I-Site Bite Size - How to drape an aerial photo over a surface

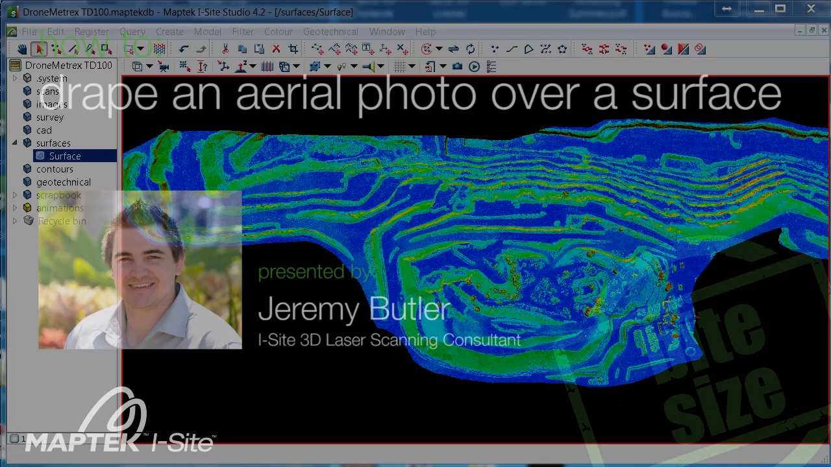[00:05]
Hello, I'm Jeremy Butler, a 3D Laser Scanning Consultant with MapTech iSight. Today I'm going to show you how to drape an aerial photo over a surface in iSight Studio 4.2. The data that I'm using today is from both the 3D data and the photo derived from a DroneMetrix Topo Drone 100.
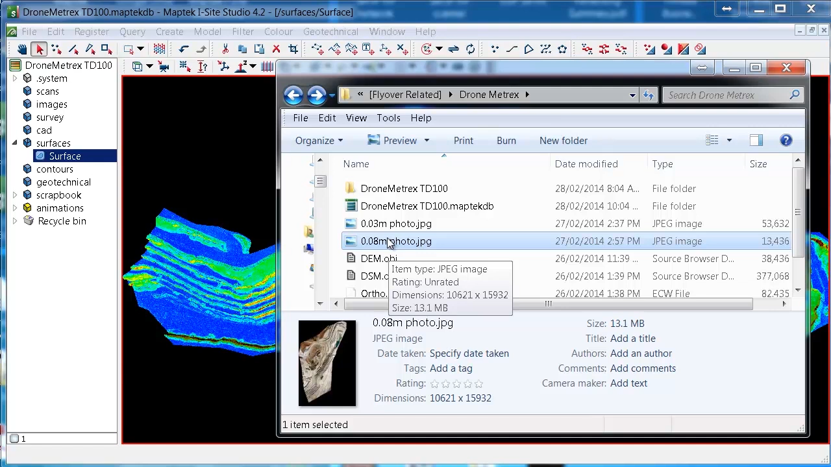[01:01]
So if you've got a JPEG from your flyover, and this can be from any sort of flyover and cover a large or small area. Now we drag that in. A little window will pop up asking position using two points or multiple points. Click two points and click OK.
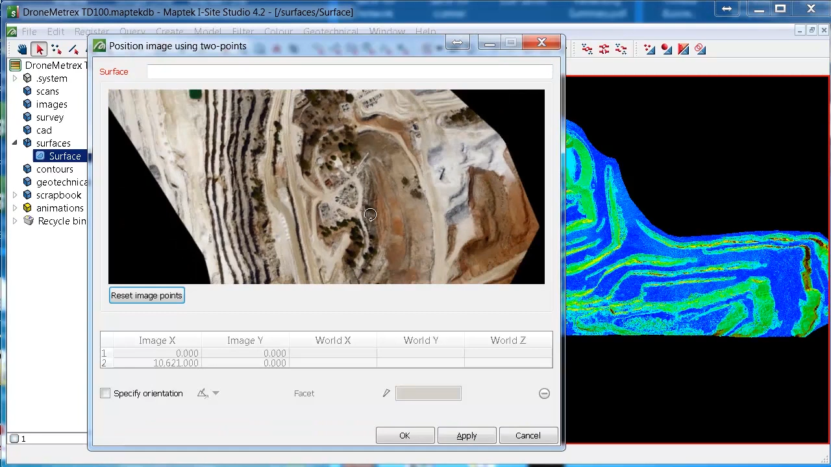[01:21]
So on this aerial photo I have, from the UAV, I have two known points in here that I'm going to use as my control points. One of them is this rock up here, I'm going to call it control one.
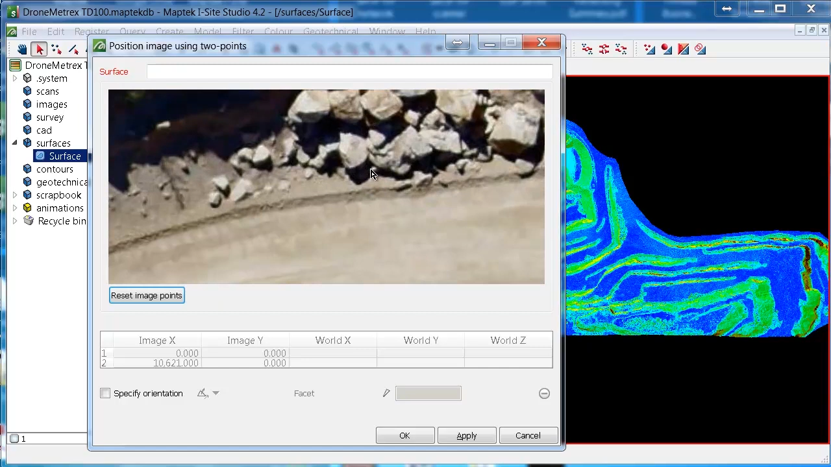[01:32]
And the other one is down the road here, this ground dot just here, I'm going to call that control two.
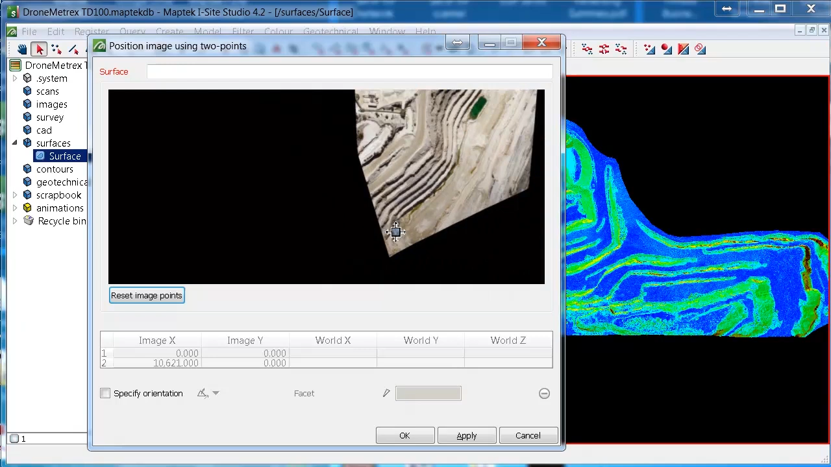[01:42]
Since I know the coordinates for them, it's easiest to drape this by snapping to those points. So I'll set up a couple of points on the screen here, ready to snap to. And I've found a good way to do this is by creating text.
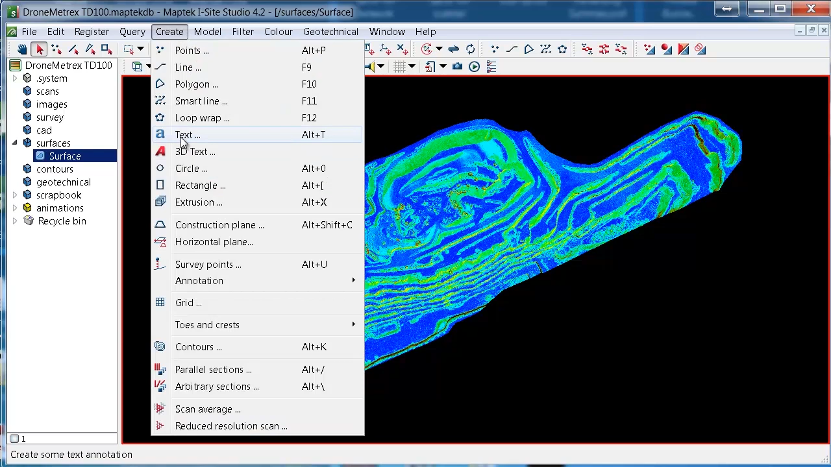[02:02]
So if you go up to create text, and down here we can type in the coordinates of the known points. So I'll do the top one first. And I'll give that name, control top. And there it is up there. And then I'll do the same one for the bottom one.
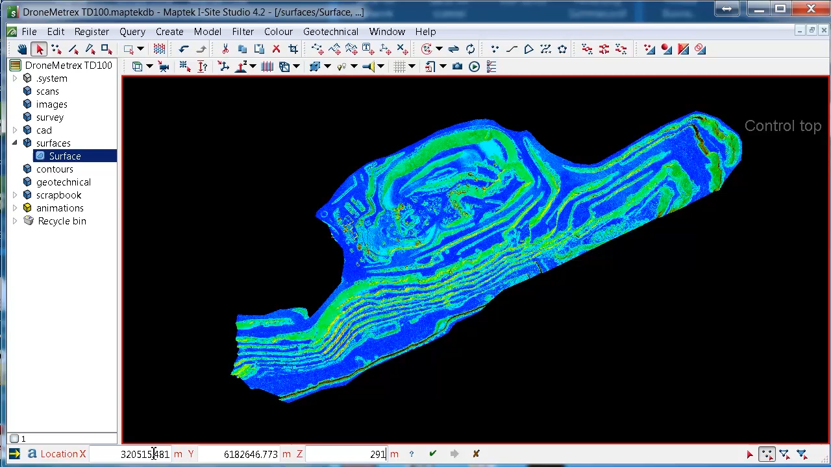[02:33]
We'll call that control bottom.
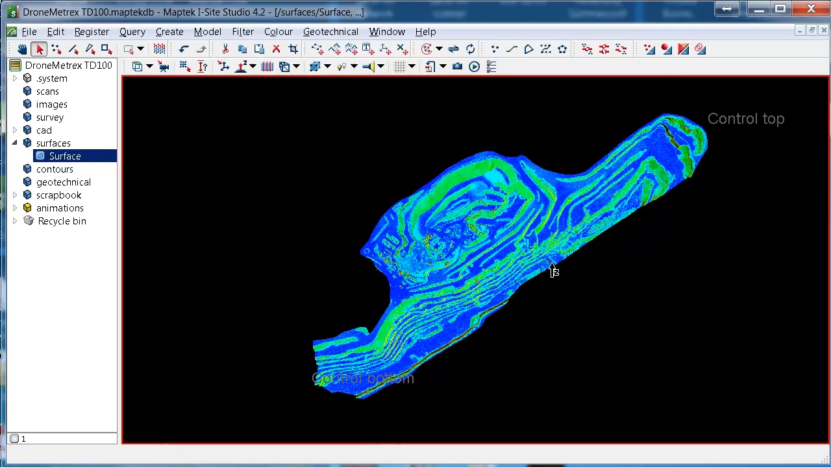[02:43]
OK, so now that I've got these two points I can snap to,
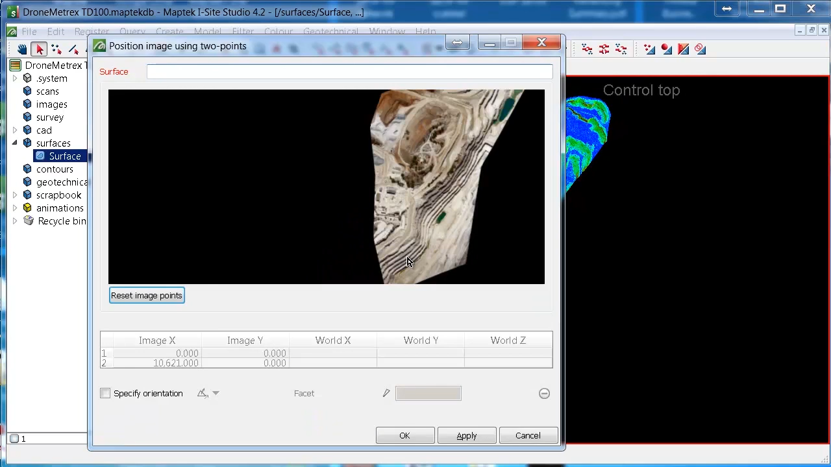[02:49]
back in that window where we had the photo, we need to tell it what surface we plan to drape this photo onto. So the easiest way to do that is to click in the little text box here next to surface. And then click on the surface you want to drape it onto.
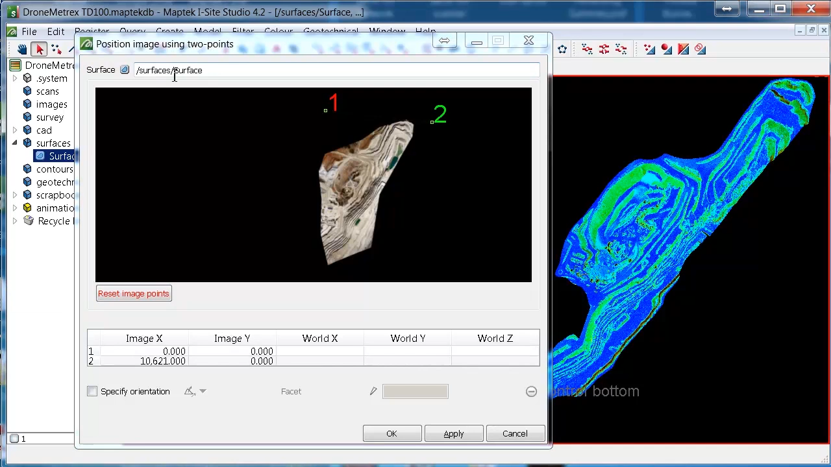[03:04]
And that will populate that there with that surface. OK, now to snap, to choose the points on the photo, we need to click down in under image X.
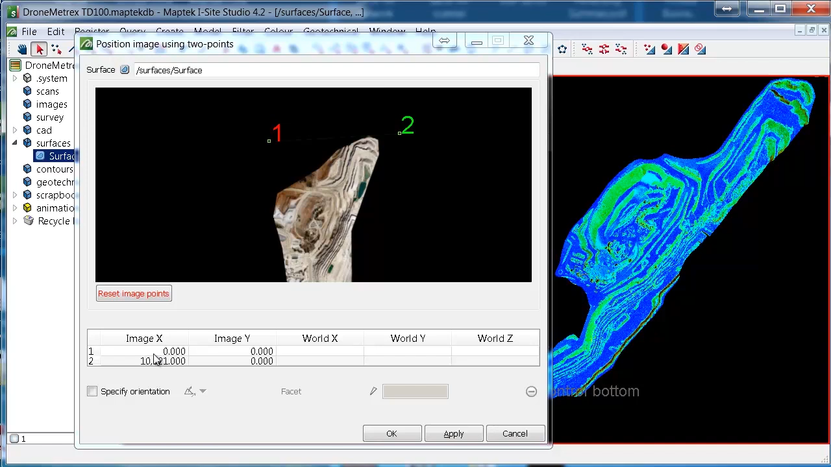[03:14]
And down at the bottom of the screen, we have our snap modes. For the photo, we need to use snap to anything.
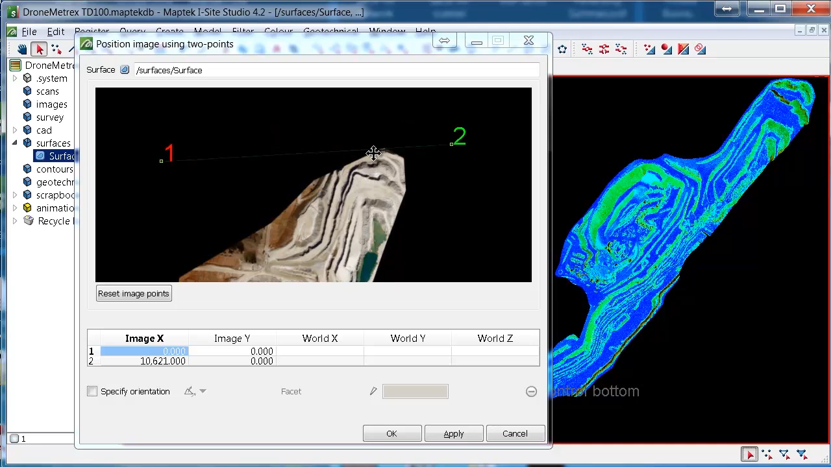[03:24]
So we click that, zoom into where that first control point is. And select it. And then on the screen, we can't snap to anything because we might snap into black space. So we go down here and go to snap to points.
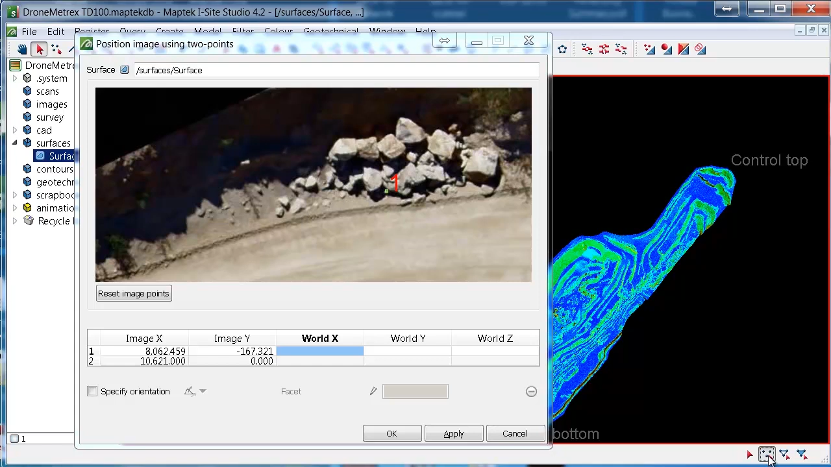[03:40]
And we can click anywhere on that text and it will snap that point for us.
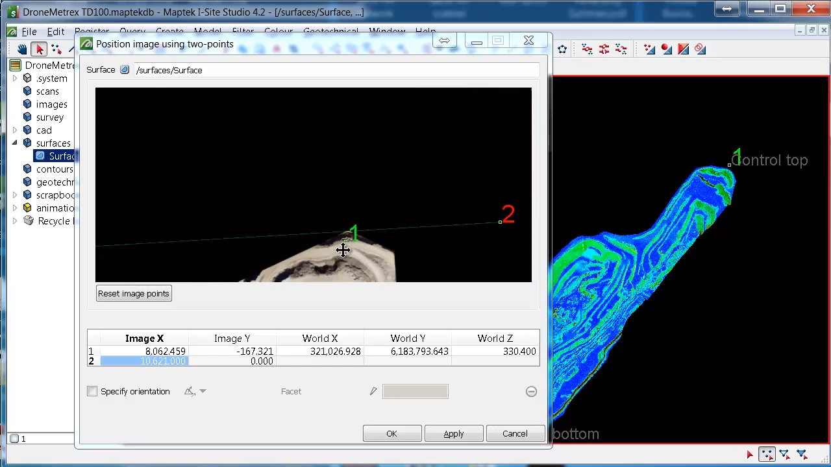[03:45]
And then we just repeat the process for the bottom one. So once again, I need to change back to snap to anything.
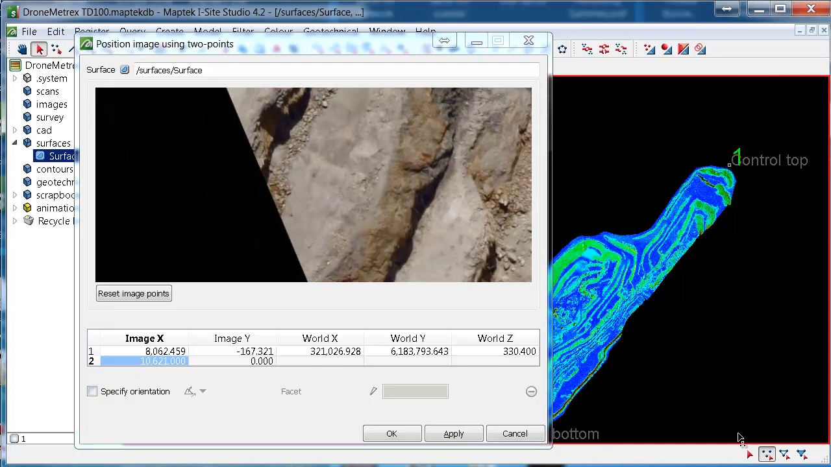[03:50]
Snap on that point. And then I need to change to snap to text, sorry, snap to points. And click on the text and that will snap to that.
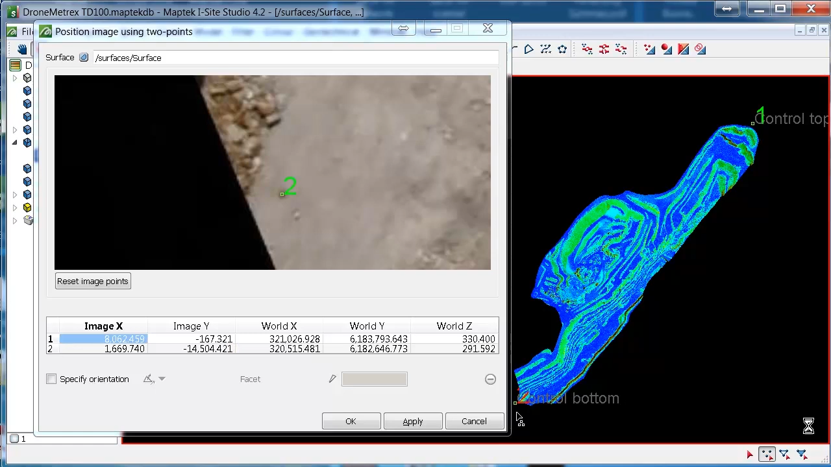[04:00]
In the background now, the photo will show up and give us an idea of where it's going to be put.
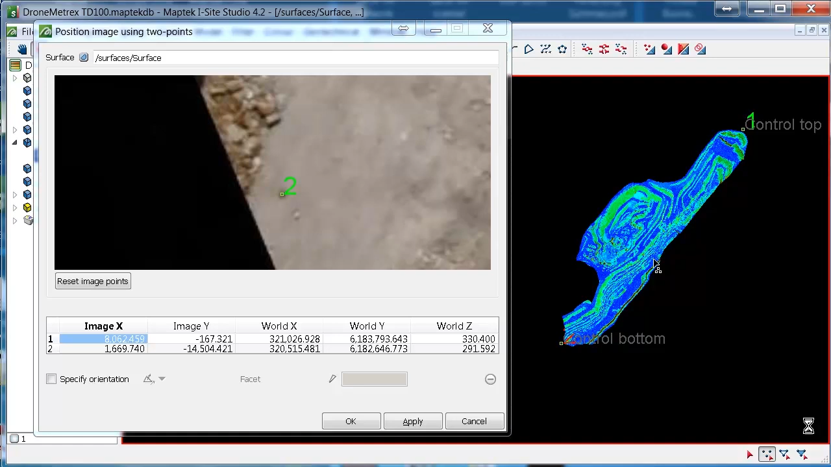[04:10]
OK, so one very important point with using auto-rectified photos is they need to be orientated straight up. So if you see the control points I had had different heights in them and it's created a tilt in that. So basically every time you go to drape an auto-rectified aerial photo onto a surface, you should also come down to here where it says specify orientation
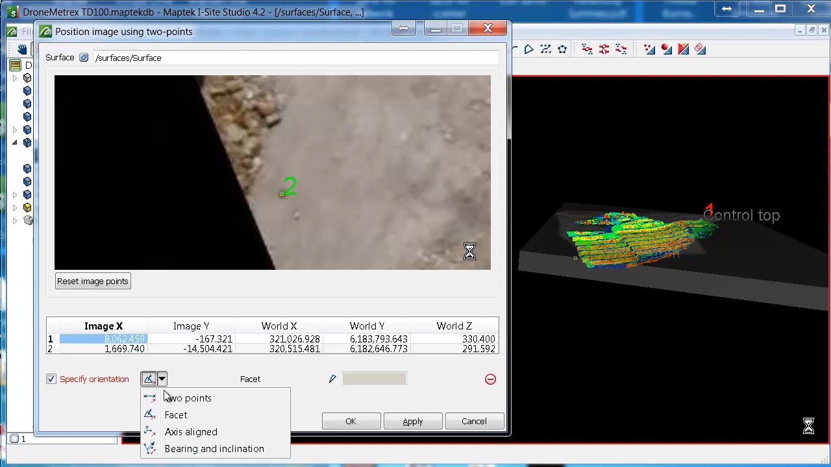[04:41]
and get to axes aligned and click Z direction. OK, and once that has recalculated, it will be sitting flat.
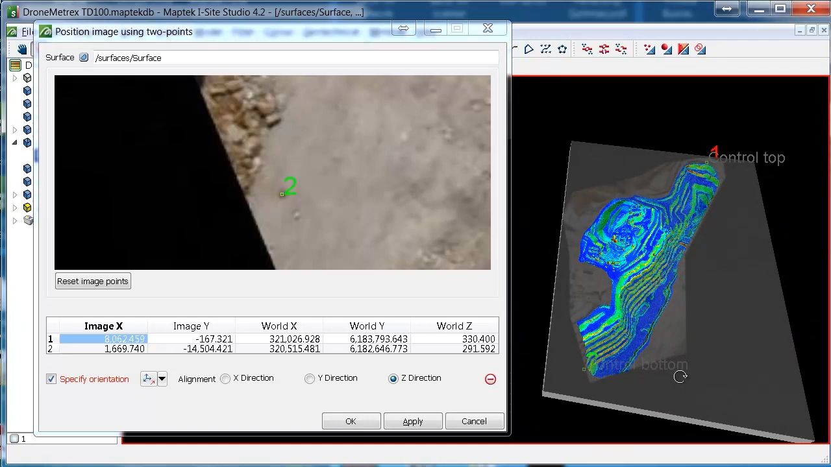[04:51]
And you can have a quick assessment from above to see if the photo is lining up properly. And then click OK.